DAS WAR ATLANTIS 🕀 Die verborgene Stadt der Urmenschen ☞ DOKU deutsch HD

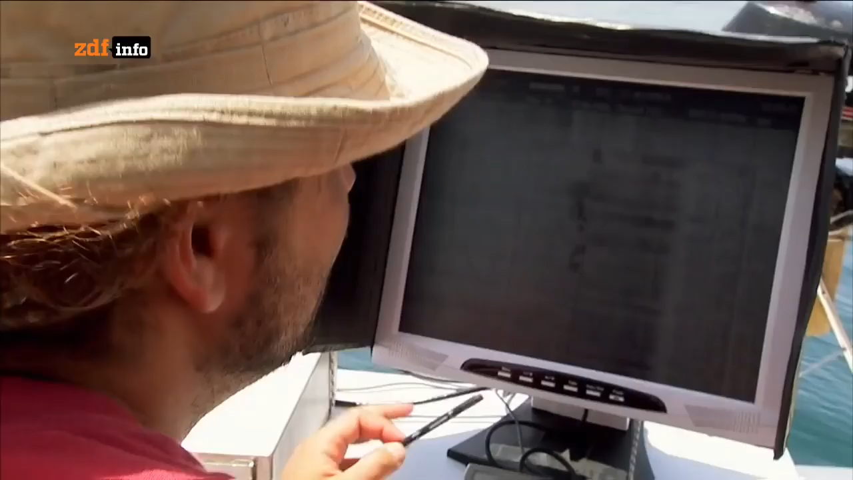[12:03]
Hier haben wir eine Unregelmäßigkeit, vielleicht ein Felsen.
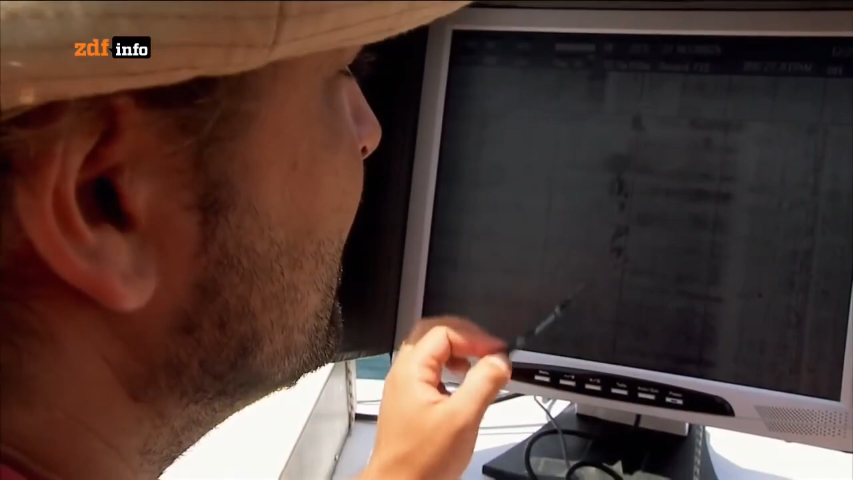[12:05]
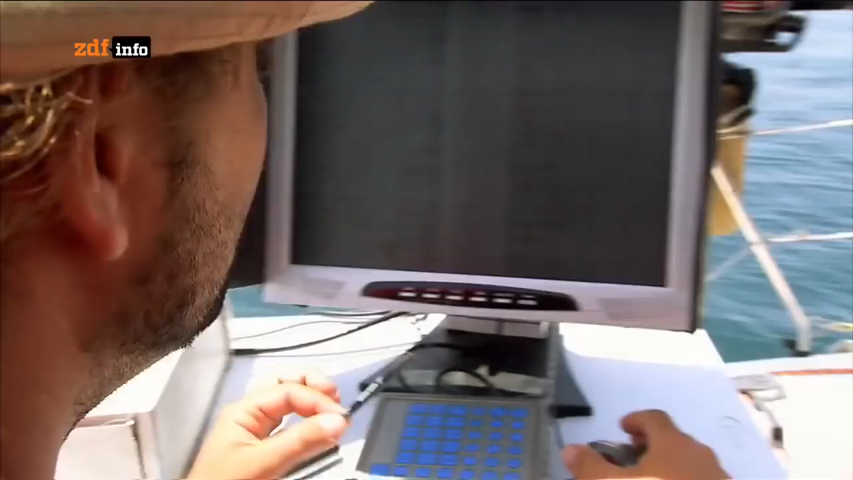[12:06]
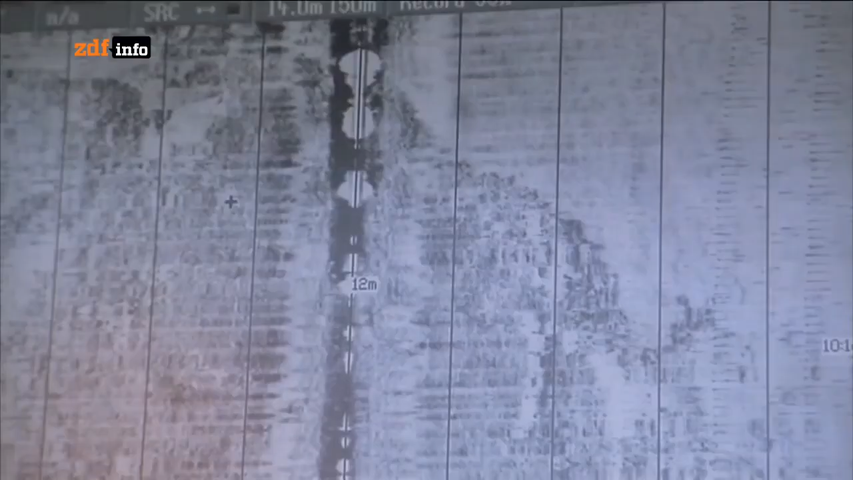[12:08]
Wenn Unregelmäßigkeiten eine geometrische Figur bilden, ein Quadrat oder ein Rechteck, dann überprüfen wir sie.
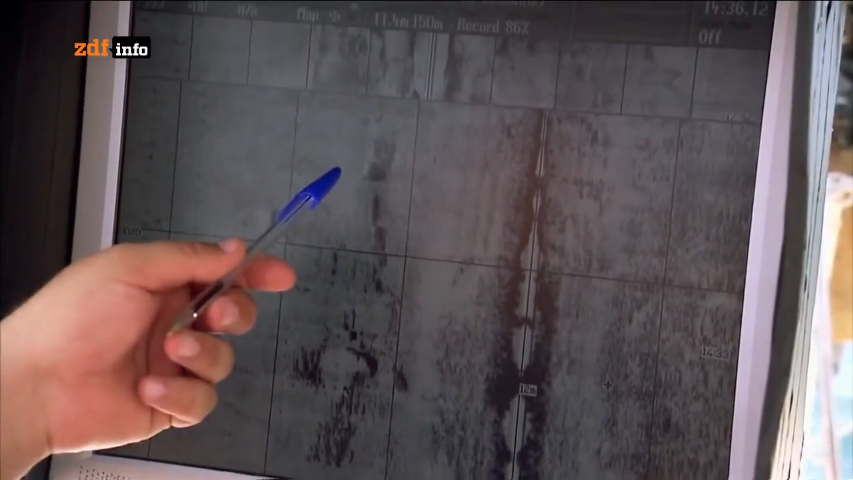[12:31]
Das ist keine geologische Formation. Grossartig.
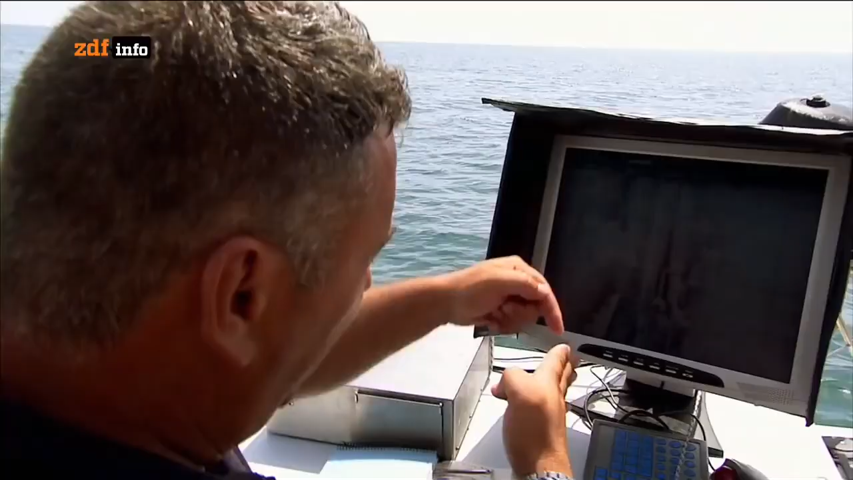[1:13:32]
Sind das die Überreste des versunkenen Reichs Atlantis?
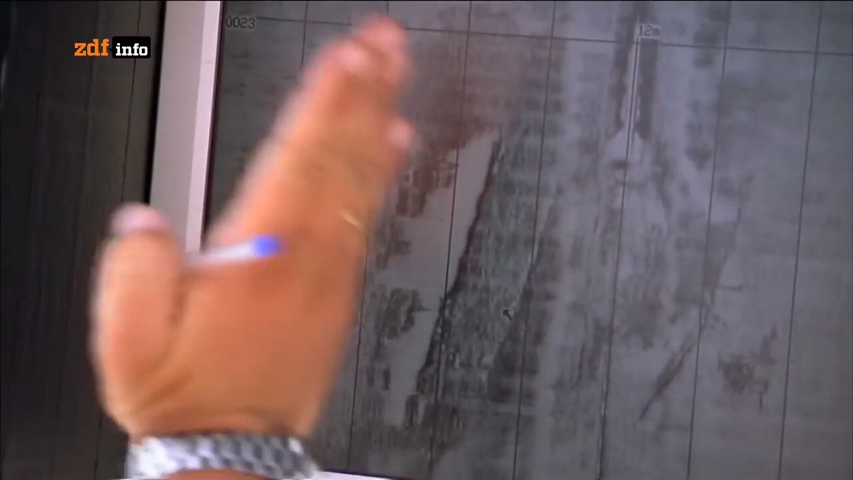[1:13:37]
Wir siegeln zu einem der Punkte, die wir untersuchen wollen. Wir nennen es die Kathedrale.